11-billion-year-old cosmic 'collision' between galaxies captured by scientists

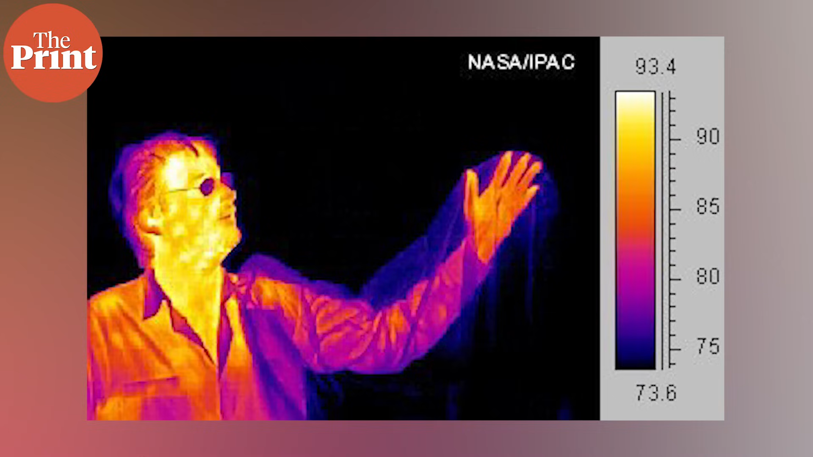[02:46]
Infrared is basically light whose wavelength is too high to be visible to the naked eye.
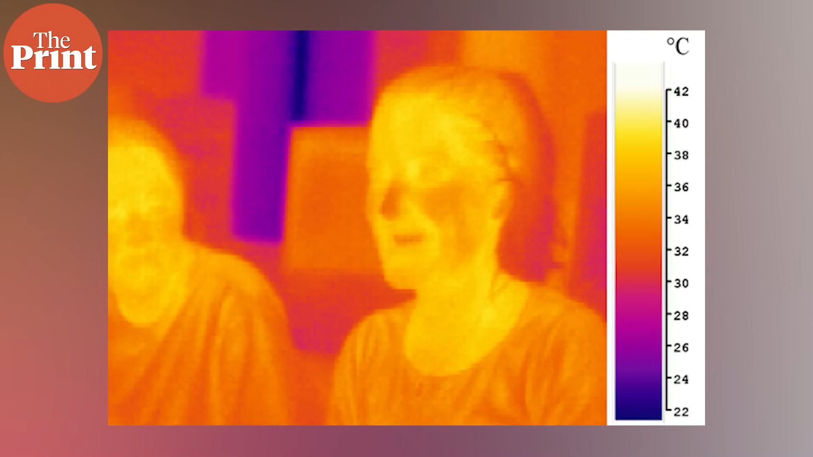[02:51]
On screen: scale top 42°C, scale bottom 22°C
But there are some aids that can help with that. Without visible light sources, like during the night, infrared vision helps a lot.